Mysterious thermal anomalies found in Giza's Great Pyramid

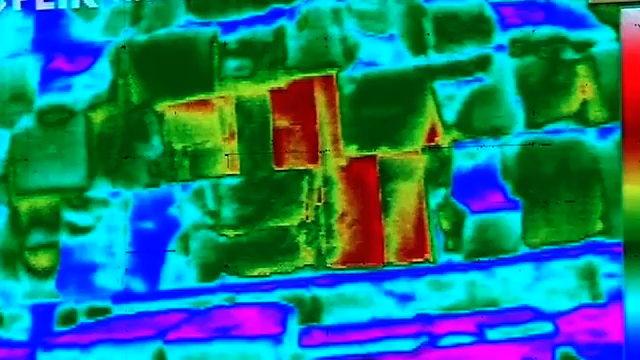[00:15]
the two-week research found three hot stones on the eastern side of the Khufu pyramid in Giza,
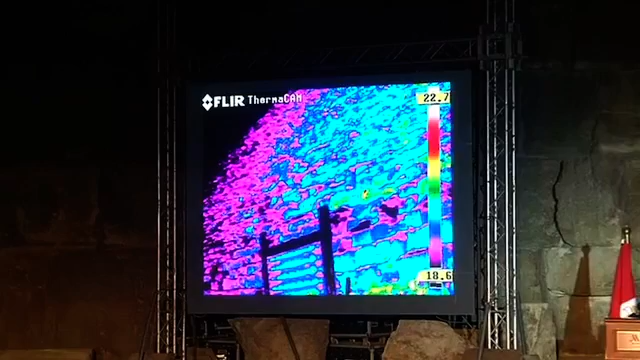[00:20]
one of the largest pyramids in Egypt and over 4,500 years old.